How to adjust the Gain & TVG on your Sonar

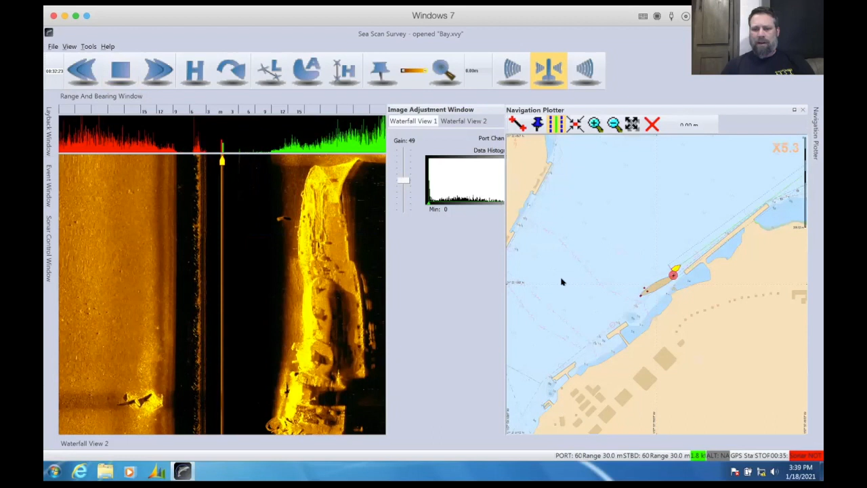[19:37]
Let me pin this open real quick and we'll show you. This is the island of Oahu, and this here is Pearl Harbor. Okay, so as we zoom in, we can see Hickam Air Force Base, Pearl Harbor, all of that's included into this.
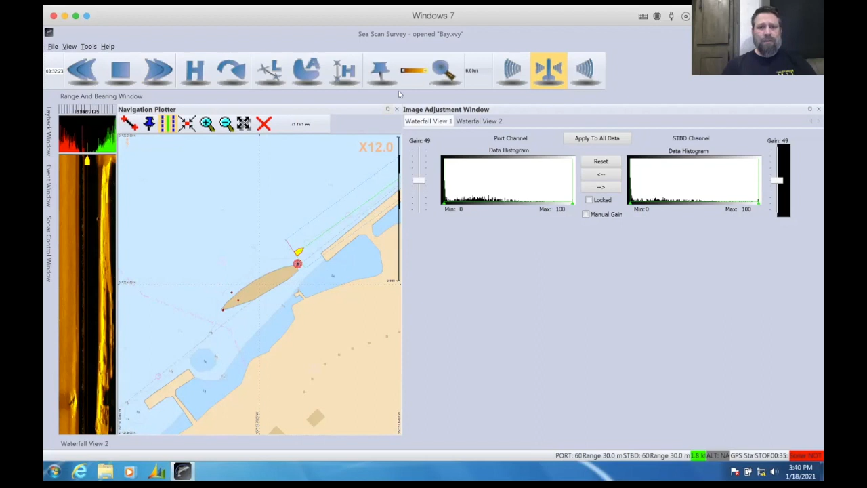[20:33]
And so here we have the Utah sunk, and it's partially above the water, and we're using that to scan by. So that just gives you a reference of where we are. Get rid of it. All right, so one, how do we adjust for gain?
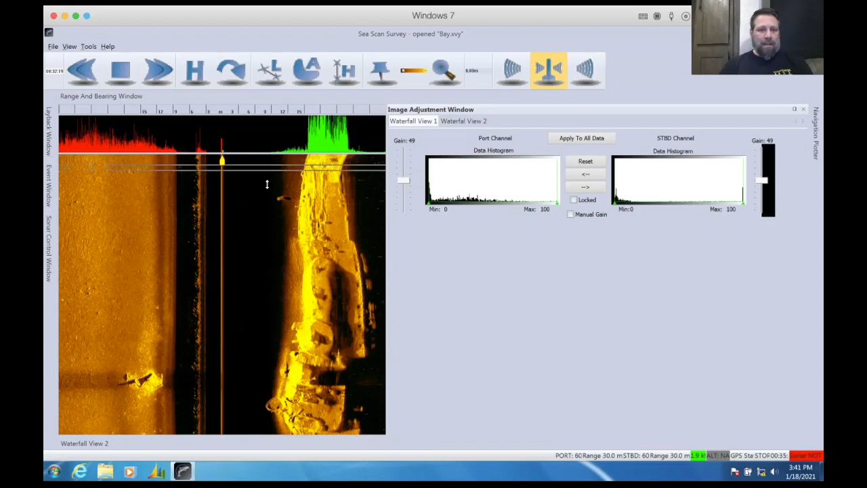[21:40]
So we need to tone down our gain so we can see all of those pixel lines within this black area. And we can do that. Let's increase this real quick so we can see all of our density lines. And you can drag this all the way down to the bottom so you can get a difference of densities for any pixel that you wish. All right, so how do we start our gain adjustment? How do we take it out of auto gain? Well, we have a tab called the image adjustment window. And if you don't have that available, we have all these little tabs that go around your waterfall that do all kinds of different things.
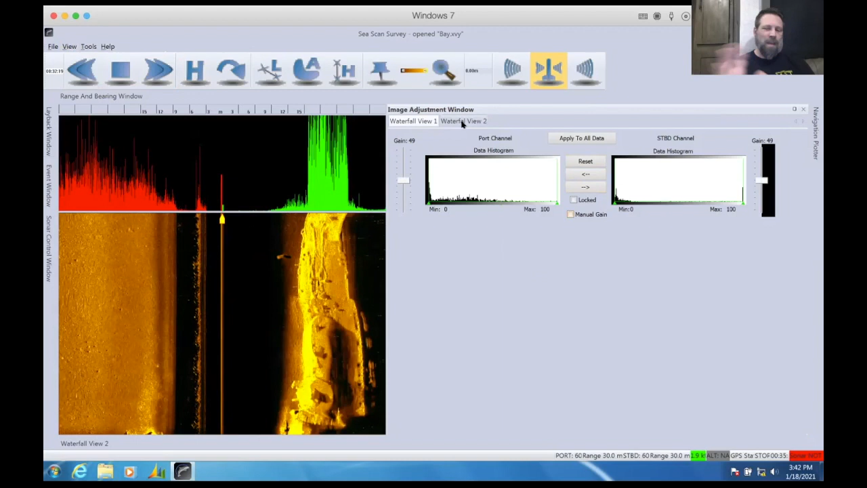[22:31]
And that's what this window is right here on the right-hand side of our screen. We're gonna have the image adjustment window for waterfall one and waterfall two. We're not gonna worry about waterfall two today. We're just gonna do our image that we can see. Okay, so first thing we wanna do is click manual gain, okay? So that's going to take it out of auto gain and go into manual. We're gonna hit reset, which is going to reset our histogram triangles, which are these two little triangles right there. And so we have our gain. If you can see where my mouse is, we have our gain here and we have our histogram window here.
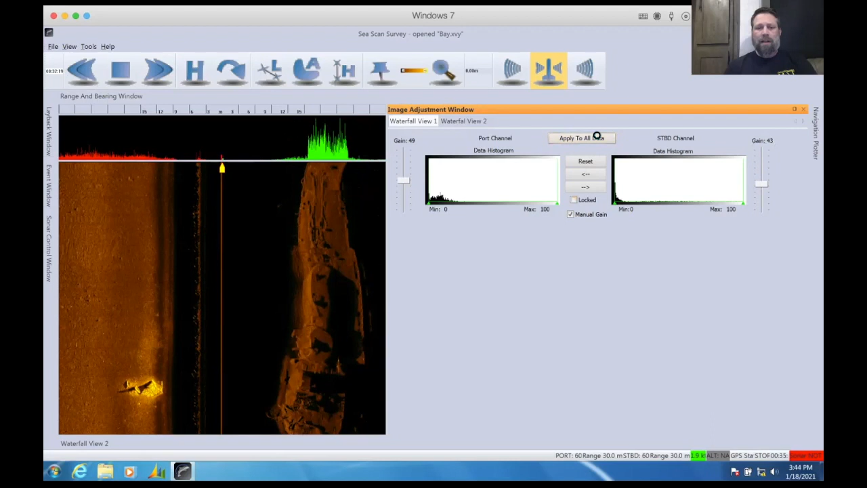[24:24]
Make sure all of your density markers are within your A mode. Then you're gonna click apply to all data, okay? So that's our first, and that made it a lot better. If we look at it, we can see a lot more detail. And what I did is I just selected the starboard channel. So both channels are still there. I just selected the starboard channel, so we're only viewing that one right now. But we can see all of our density levels are within our A mode, and we can start seeing a whole bunch more detail within this.
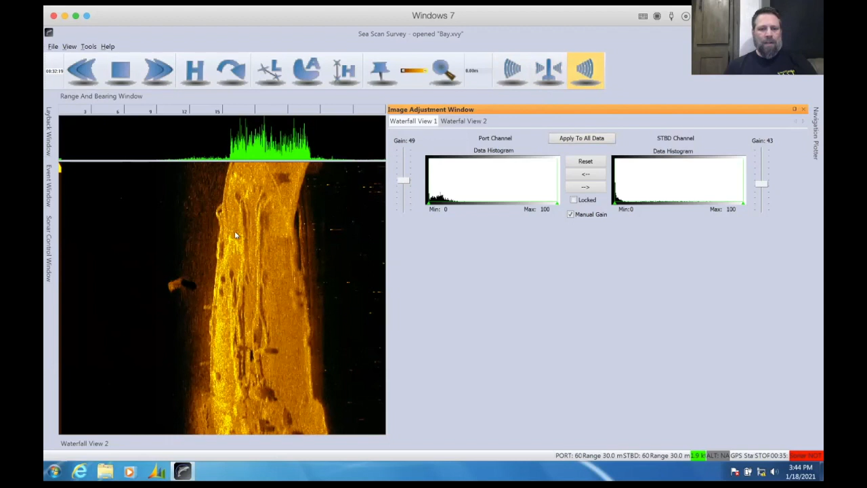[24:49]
So now we can adjust for our histogram. And so remember what I said is your histogram is your low densities and your high densities. And so we can take out lows and we can take out highs. Okay, just by sliding this bar over, we can start removing densities.
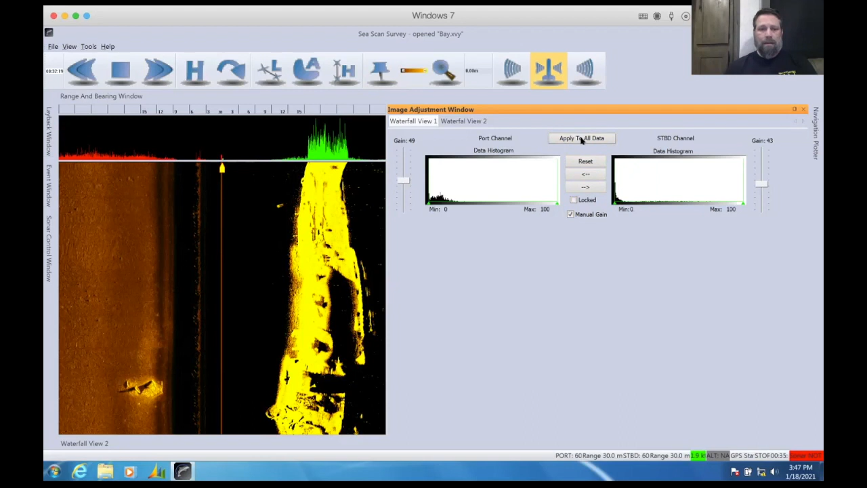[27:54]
So let's open this back up, and we can take out some of those highs that apply to all data, or some of the lows that apply to all data. And eventually we can keep working this until we get a good image or an image that we like. Right now you can see that I just took out a majority, or the lower 15% or so
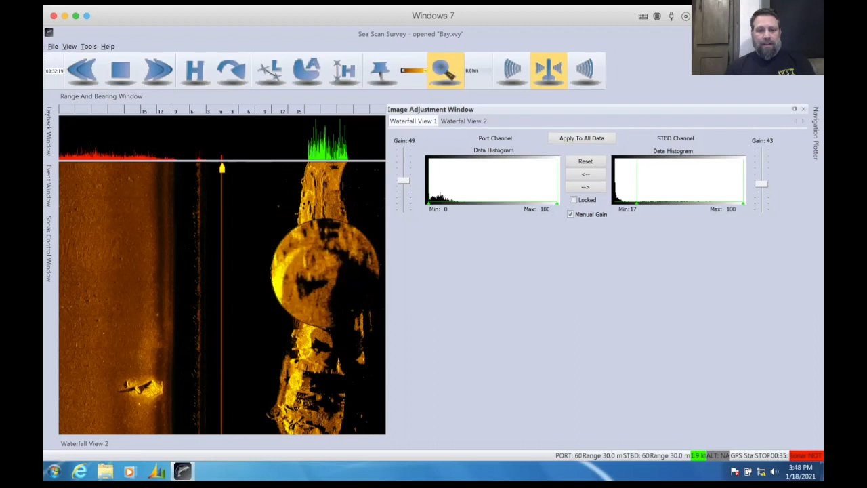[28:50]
detail in there that we were not able to see before. Okay. Start seeing a lot of good detail in there that we weren't able to before, just by manipulating the histogram. Now again, gain is going to adjust the overall average of densities that are in there. But again, you're gonna have really high densities and you have really low densities. And so you need to kind of average those, put your gain in between or in the middle of that high and low. And then your histogram is going to take out really high points or take out really low points.
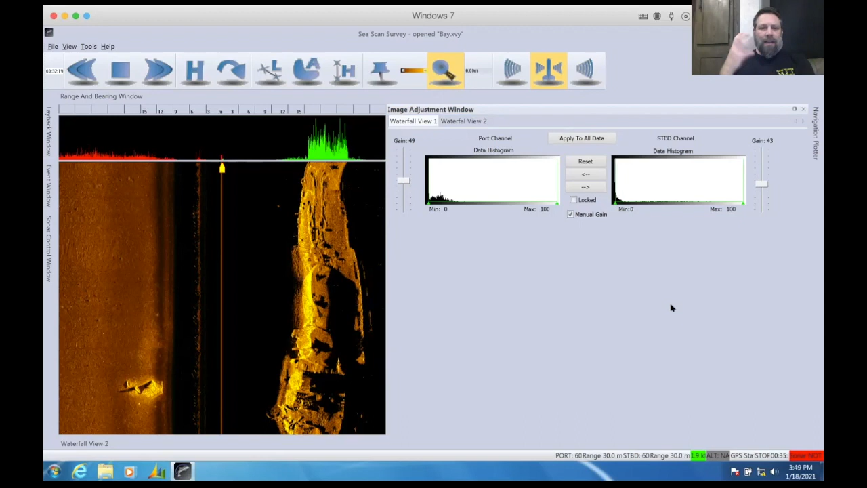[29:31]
Sometimes most people can't understand this concept and they can't really figure out in their mind, well, what do I need to take out? What do I need to add? And how do I manipulate this? Well, go in and play with it and see how that works. But there is another easier way. And how I usually do it is I'll come to Tools and then Settings,